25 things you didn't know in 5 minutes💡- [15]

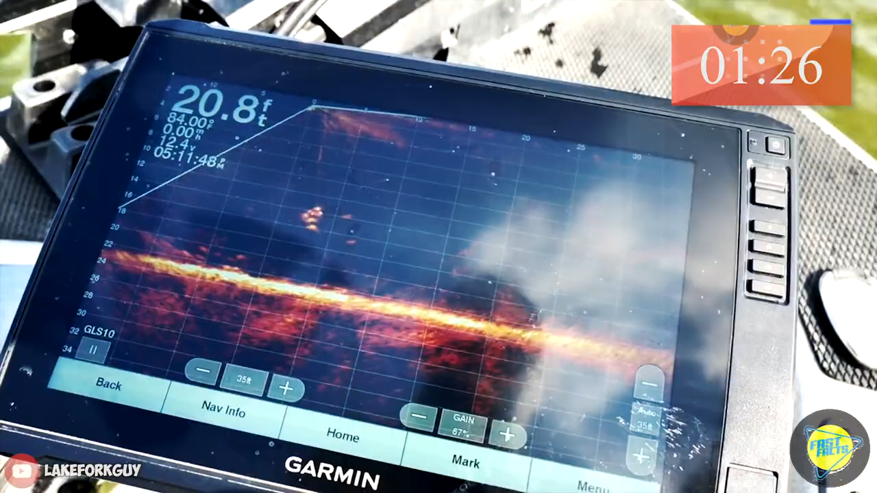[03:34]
On screen: depth 20.8 ft, water 84.00°F
a powerful electronic device used by fishermen to locate and track fish underwater by detecting their presence through sonar technology.